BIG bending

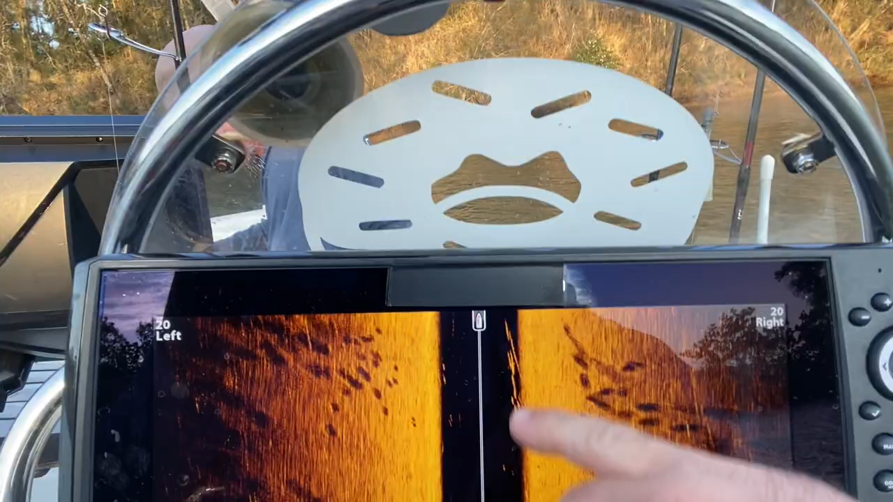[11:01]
but a little bit longer lines tend to be sometimes some Deweys and stuff as well.
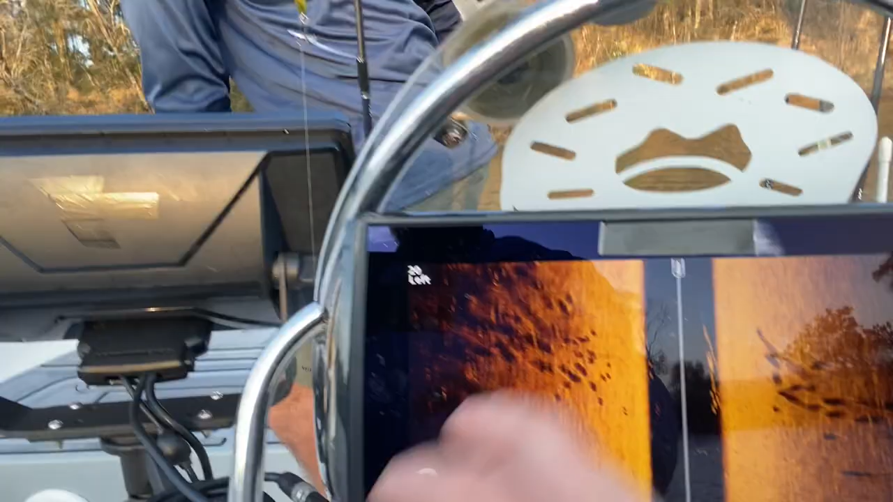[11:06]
So, but yeah, tide's just starting to sort of push up a little bit.